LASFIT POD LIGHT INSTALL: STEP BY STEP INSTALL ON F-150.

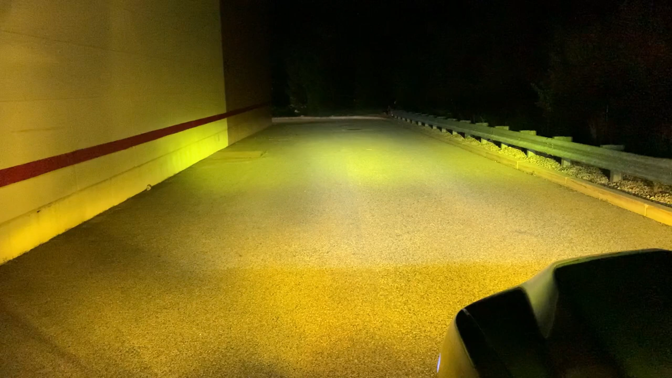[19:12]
Obviously you can adjust all these, but I just wanted to have a little more of that amber yellow light forward. So this is just perfect. So you can see it totally just gives like an extra 50 to 100 feet of illumination.